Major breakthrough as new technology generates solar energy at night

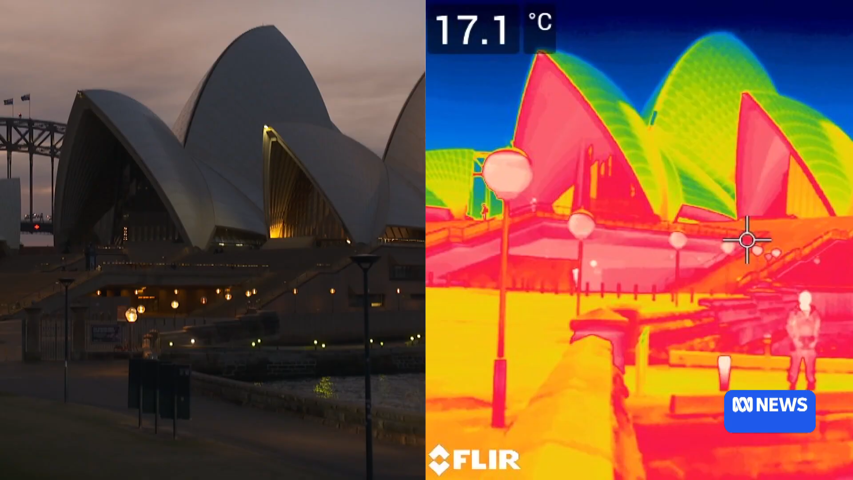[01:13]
On screen: spot 17.1°C
Thermal imaging cameras show how much radiation there is at night.